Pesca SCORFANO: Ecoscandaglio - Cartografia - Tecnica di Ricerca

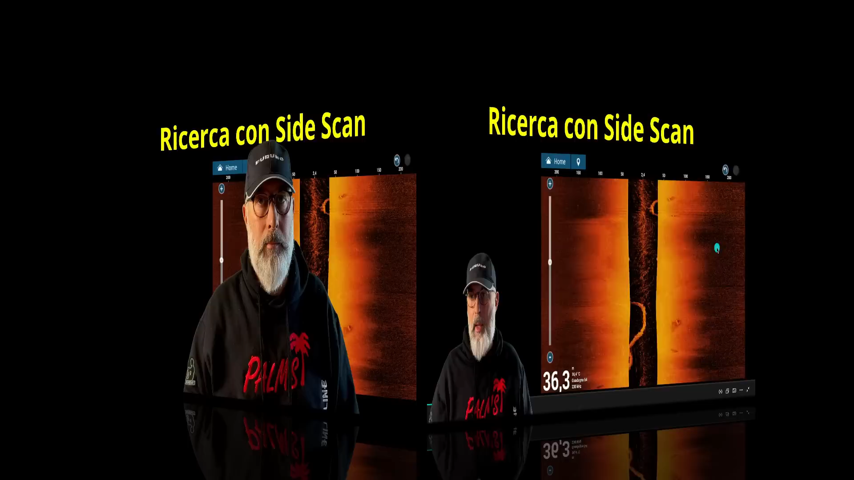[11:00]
esiste anche la possibilità di fare la ricerca degli hotspot tramite side scan questo
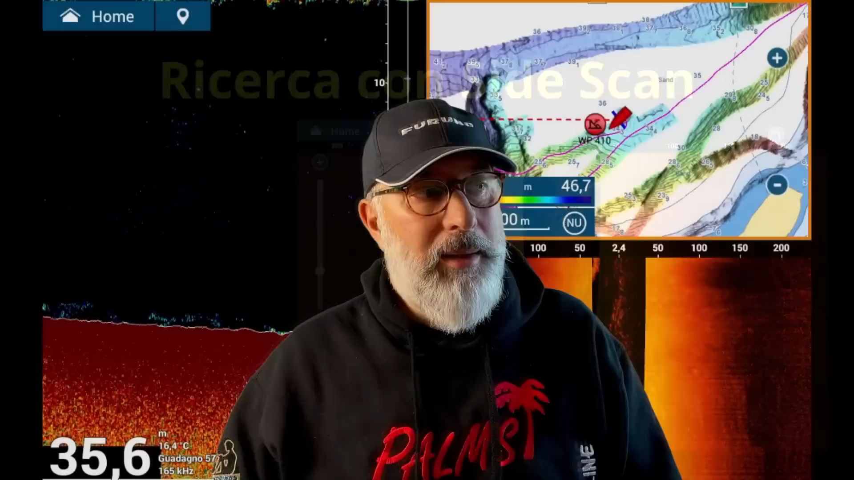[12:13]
On screen: depth 35.6 m
considerate che in quel momento in realtà le condizioni del mare non erano neanche perfette quindi non sono potuto andare a largo eccetera però già
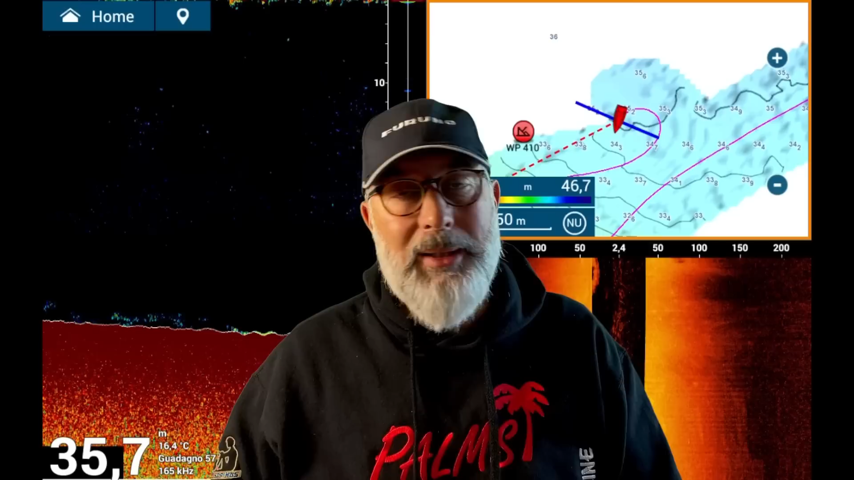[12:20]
On screen: depth 35.7 m, water 16.4°C
da questo si possono capire tante cose le potenzialità di questo sistema il side vision utilizza una sonda che è una forma stretta e lunga e ha due
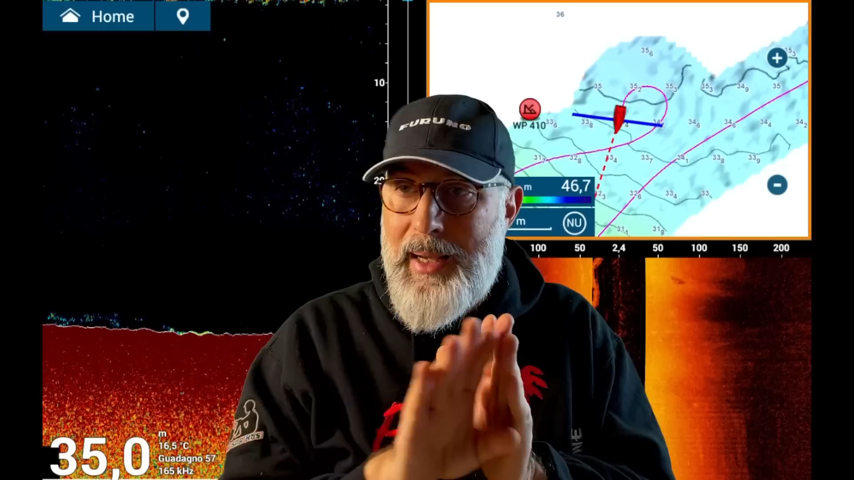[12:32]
On screen: depth 35.0 m, water 16.5°C
lame praticamente che sono di 90 gradi ciascuna verso i due lati della barca destra e sinistra se ci sono delle strutture summerse
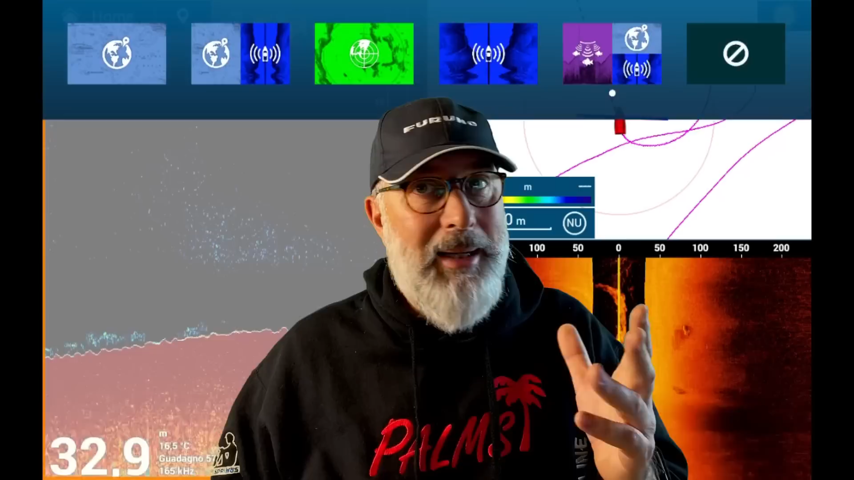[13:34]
On screen: depth 32.9 m
non conoscono quel posto però andiamo a vedere il video ecco senza le mie facce quello che vedete in basso a destra è proprio la visione del side scan come vedete abbiamo due bande laterali più una colonna centrale nera allora la barca si trova in centro della colonna nera la colonna nera è l'acqua che sta sotto la barca e quello che vedete a destra e a sinistra è la rappresentazione grafica della
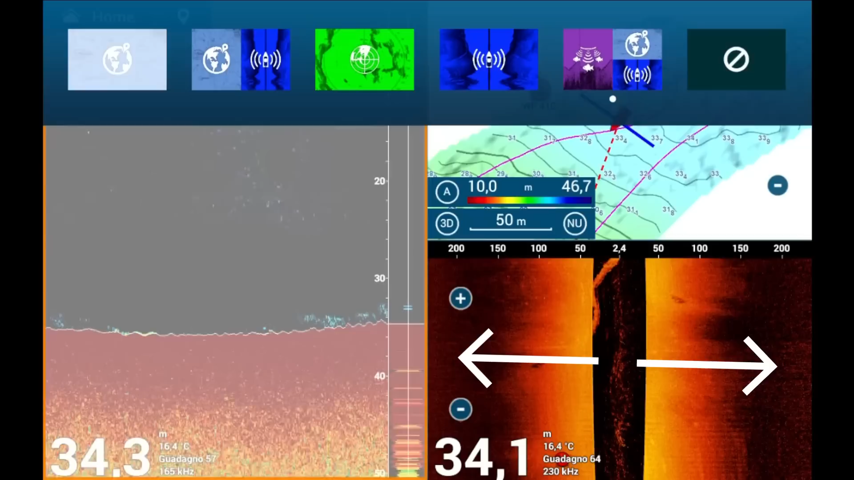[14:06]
On screen: water 16.4°C
superficie del fondo il side scan può essere utilizzato anche per andare a cercare i pesci però
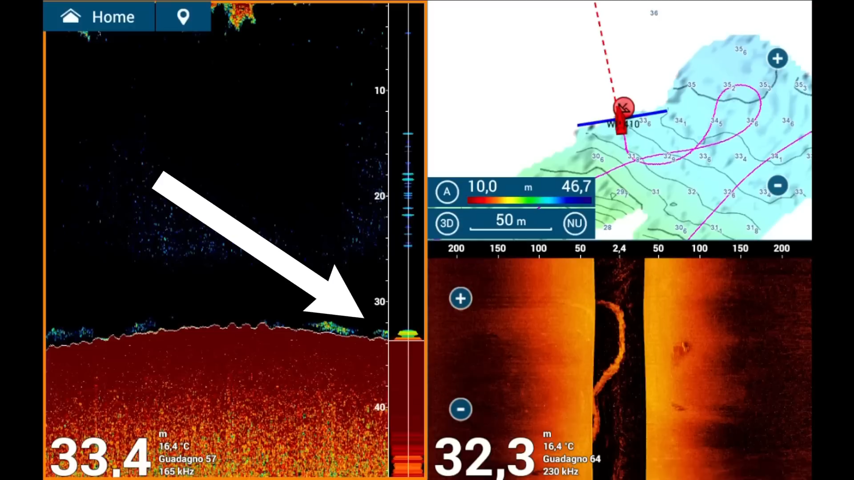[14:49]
On screen: water 16.4°C
vediamo un po' ecco qua come vedete già in prossimità del mark andiamo a trovare del pesce foraggio in questo momento non sto utilizzando lo shift come vedete l'ecoscandaglio lo sto utilizzando proprio standard dirò di più questo non è neanche il trasduttore del fish finder del tz t3 ma sto utilizzando il modulo df f3d in modalità ecoscandaglio quindi questo non mi farà mai in mark in un certo modo ecco adesso abbiamo trovato il
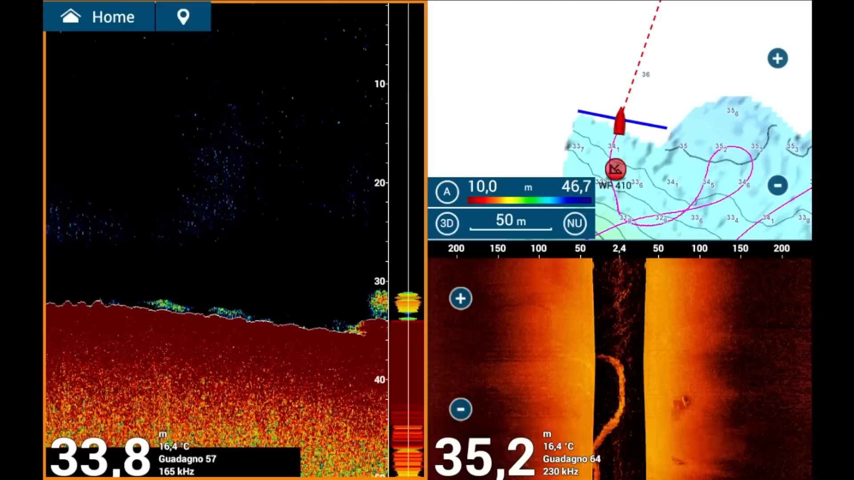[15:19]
On screen: water 16.4°C
relitto come vedete è un relitto che ha circa un metro e mezzo due metri si alza dal fondo sui 35 metri c'è il pesce foraggio vado a mettere un nuovo punto
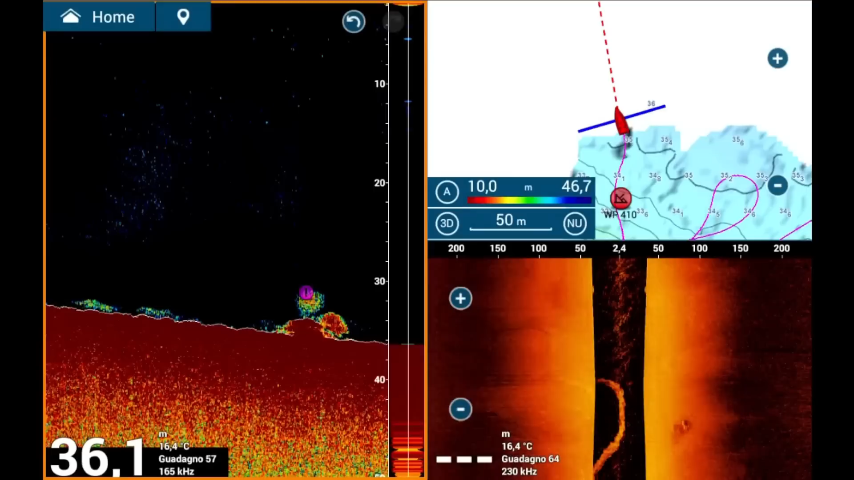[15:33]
On screen: depth 36.1 m, water 16.4°C
in modo da poterlo riconoscere eccolo qui lo vedete in alto a destra
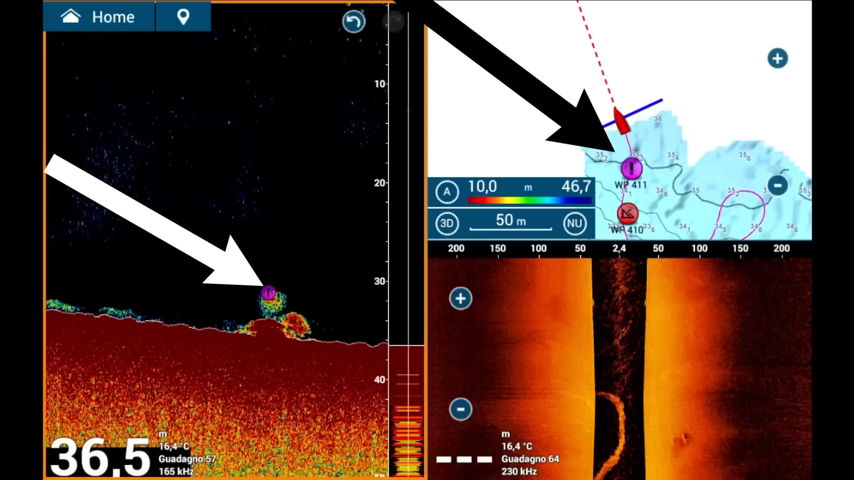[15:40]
On screen: depth 36.5 m, water 16.4°C
e adesso ho marcato nel modo corretto anche il relitto perché ho dovuto mettere
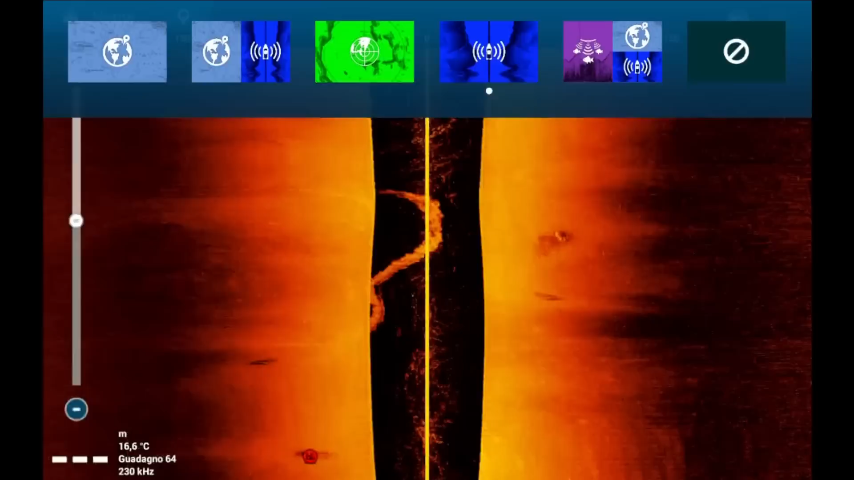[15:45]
On screen: water 16.6°C
due waypoint perché quando io uso il side vision e vado a mettere un waypoint purtroppo questo genera un errore
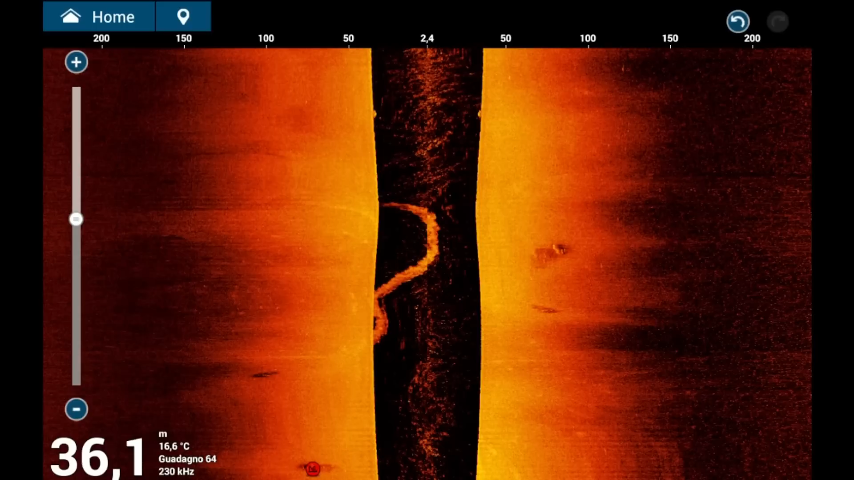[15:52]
On screen: depth 36.1 m, water 16.6°C
che è determinato proprio dalla profondità quindi